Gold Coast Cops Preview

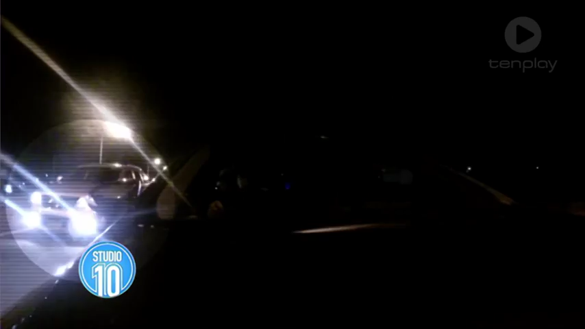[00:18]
As the stolen car moves ahead of them at the traffic lights, Travis and George pounce.